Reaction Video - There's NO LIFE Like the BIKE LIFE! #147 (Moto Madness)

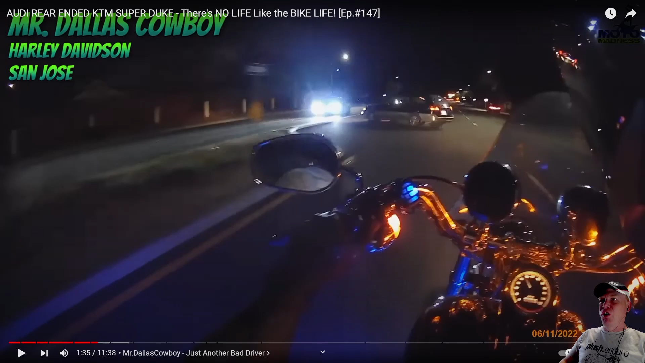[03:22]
So that would be a left turn for the oncoming traffic to use to turn in that side road, not for this driver to come across and get onto that roadway. I've actually seen people do this out front in where I live. We have a median and people will cheat.